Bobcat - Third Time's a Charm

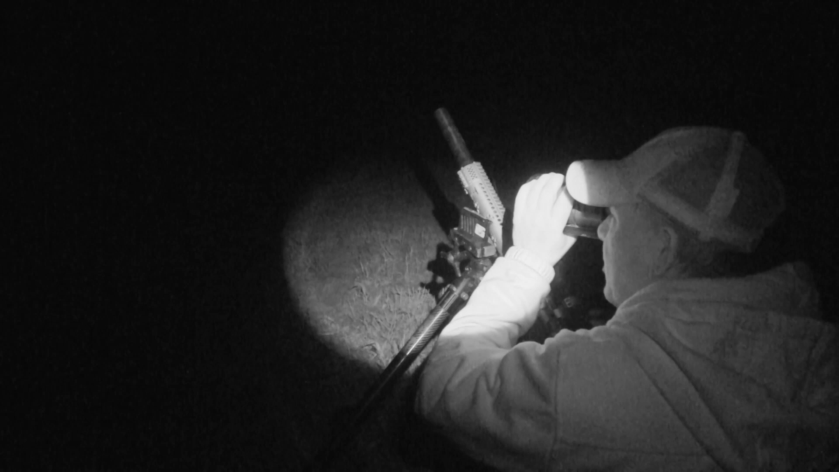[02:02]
there I scan across with the thermal viewer boom big bobcat sitting in the field well now I'm excited I got my rock river I don't have open sights and I know I can
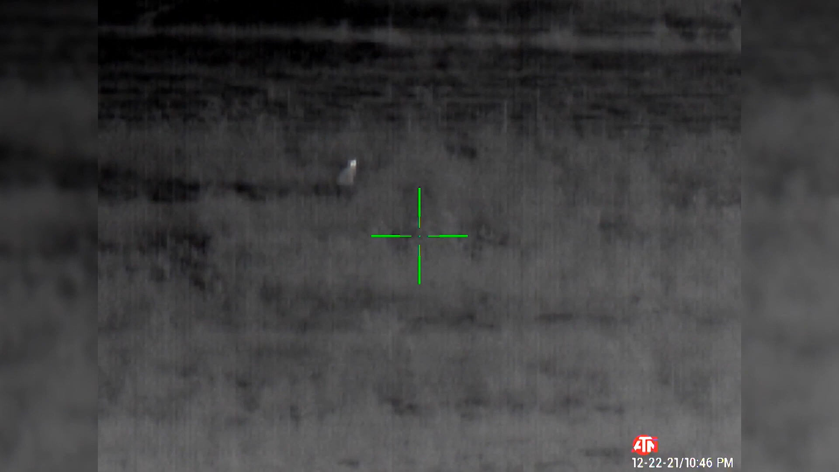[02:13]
work this thing over I hit the record button on my thermal scope and I actually recorded shooting this bobcat it was a little over 200 yards and it dropped within that horny V max hit it got it got
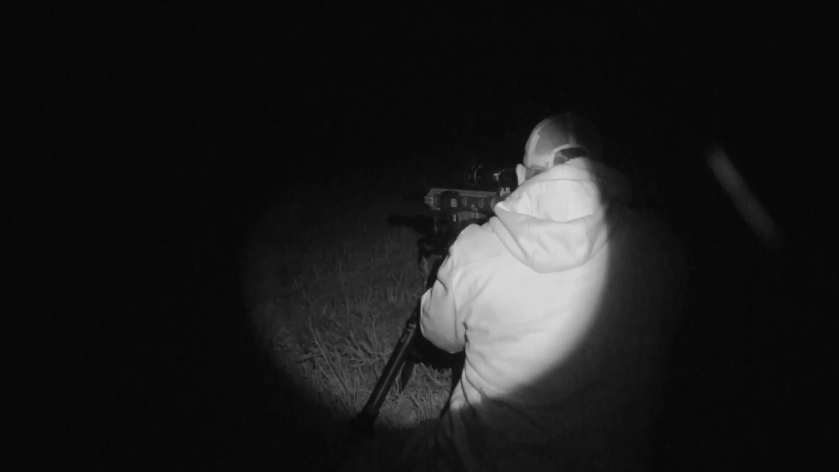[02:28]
him
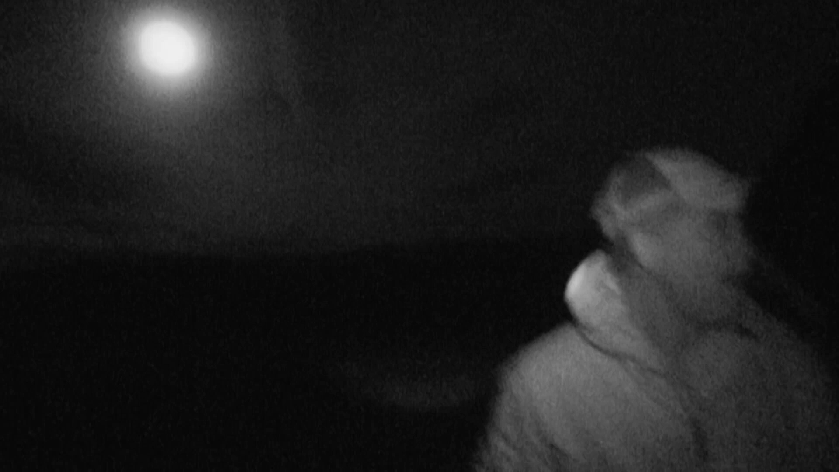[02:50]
probably see us sitting back over here you know came into the field tracked to the call but then kind of locked up a little bit started acting a little squirrely on me so I'm like mmm it's time to make this shot happen so one shot boom I think I recorded it through the Thor so we'll go ahead and check that out let me shut off let me pick up my call and we'll walk down there and grab this beautiful looks like a big beautiful bobcat that's a big bobcat
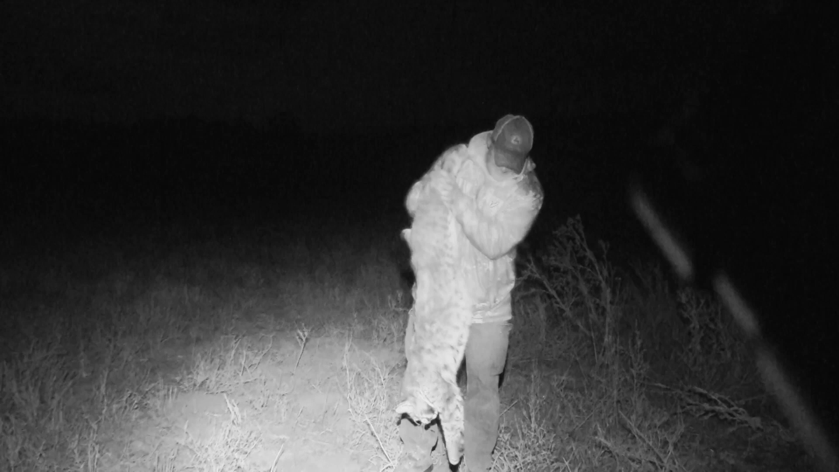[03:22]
look at the size of that joker big big tom real pretty fur that
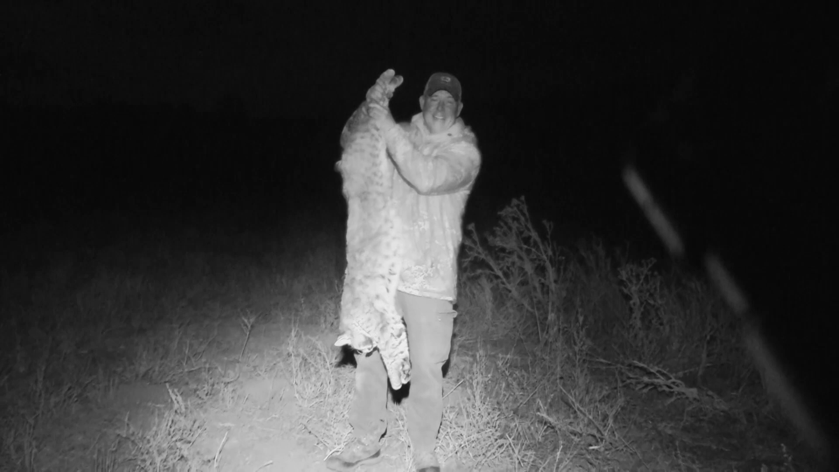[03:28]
is
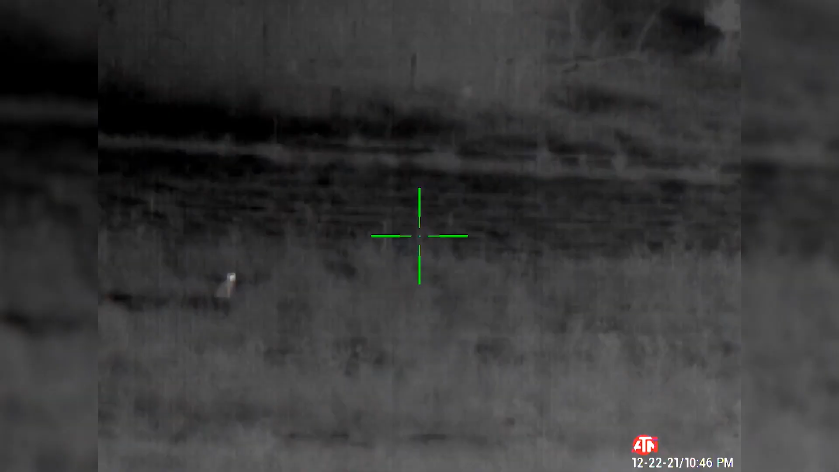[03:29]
awesome this big cat in the video you'll see he uh he just wouldn't close the distance he got out there a ways and stopped and
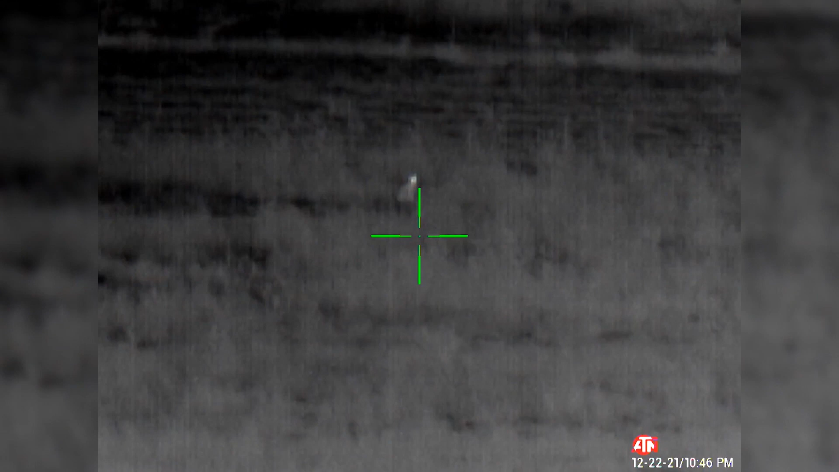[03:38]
would not would not close so I'm like that's it I'm gonna try
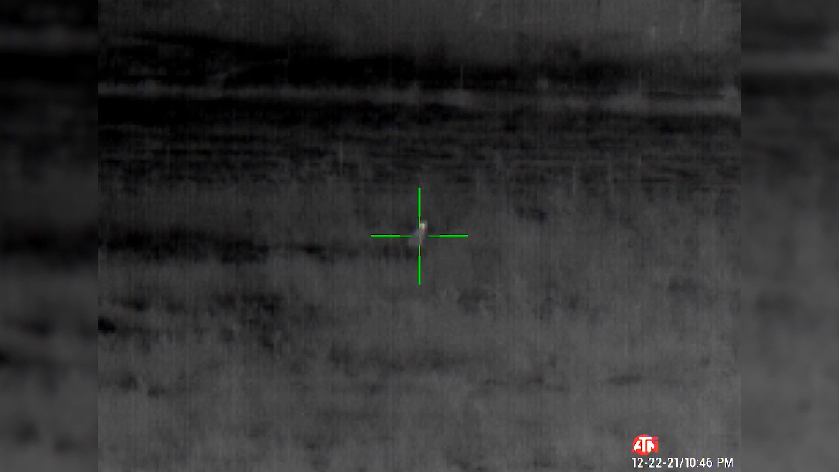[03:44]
and video him in the Thor got it on him but look at that look at the head on that guy look at those huge teeth that is about as
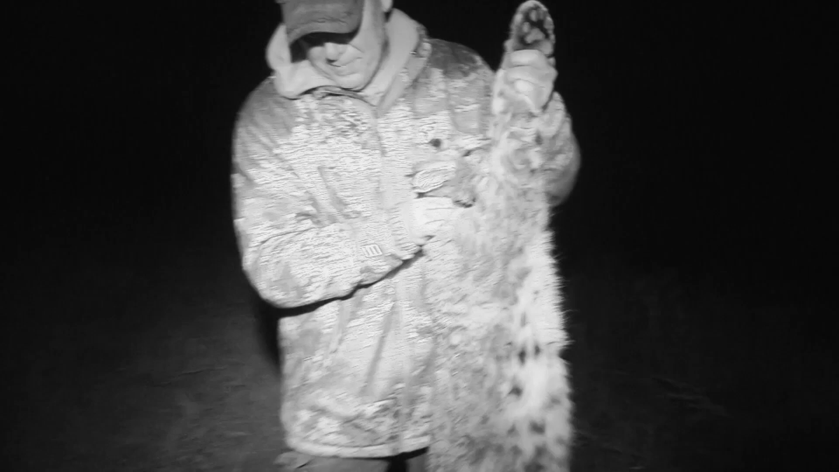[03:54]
big as the color of a bobcat gets that is awesome